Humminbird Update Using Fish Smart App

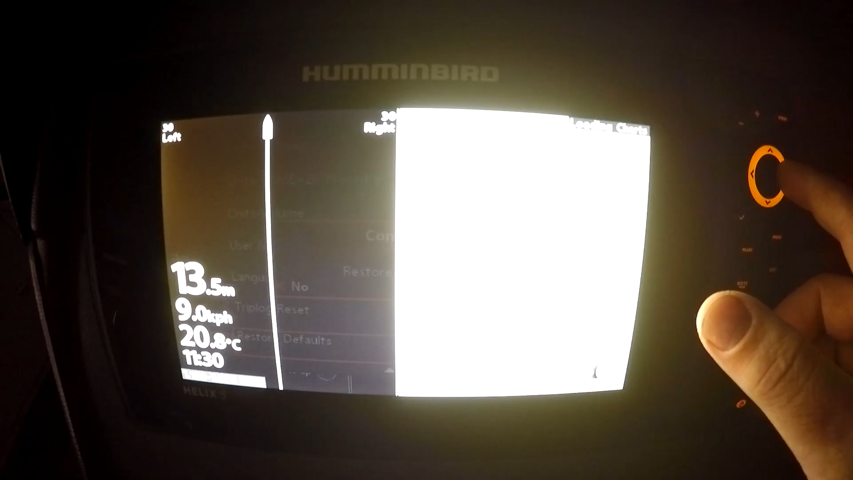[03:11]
On screen: depth 13.5 m, water 20.8°C
it restore defaults and then say yes and
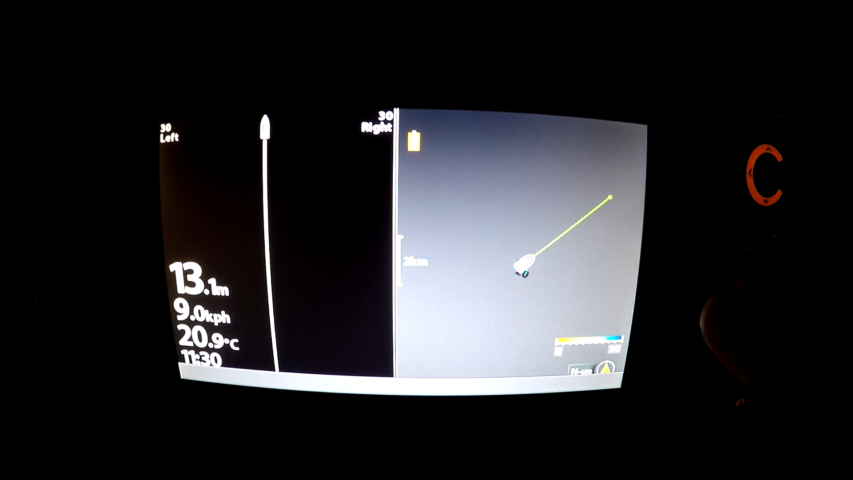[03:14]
On screen: depth 13.1 m, water 20.9°C
then there you have it that's how you start off doing any update of
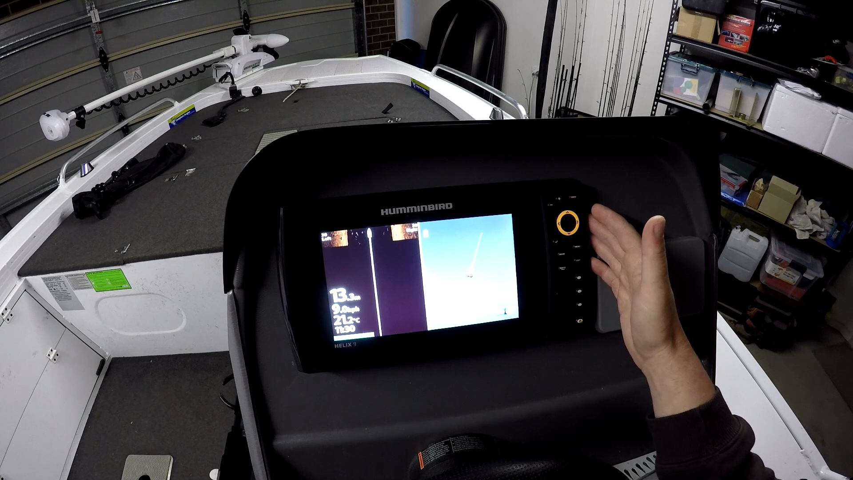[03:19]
your software on your hummingbird units and then you definitely know that you're basically going back to all your default setting for the manufacturer settings
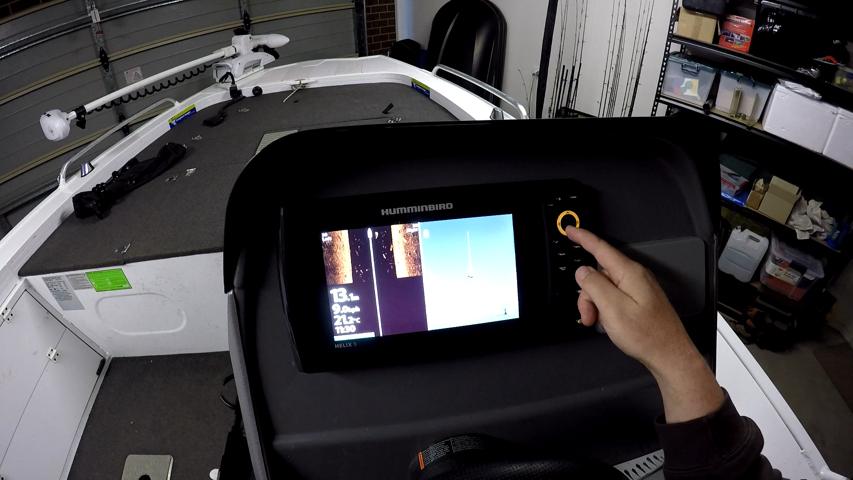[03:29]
is because I never use the the sounds when you're pressing
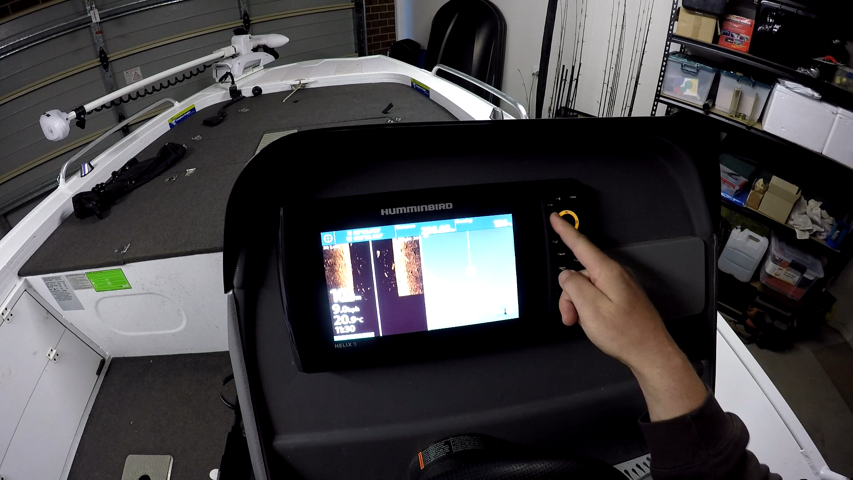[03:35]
buttons I don't like having the sounds on use more so yeah that's a biggie before
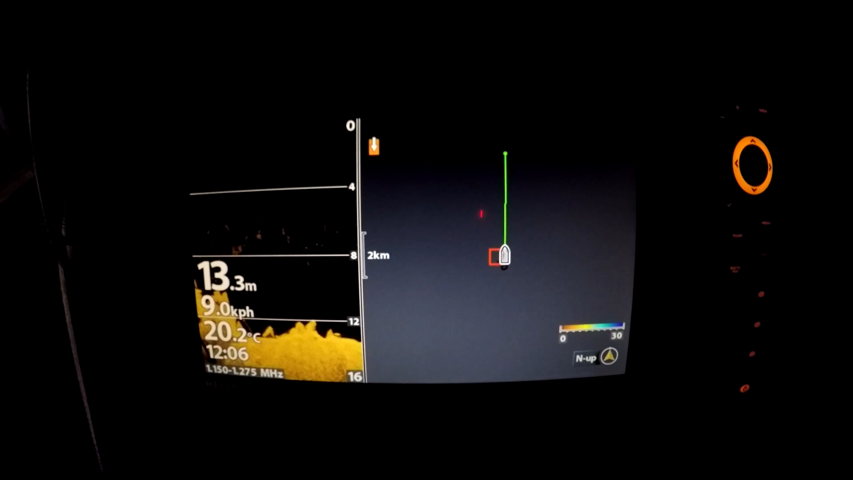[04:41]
On screen: depth 13.3 m, water 20.2°C
just cuts out a little bit of waiting time of the fish finder to turn on so yeah you can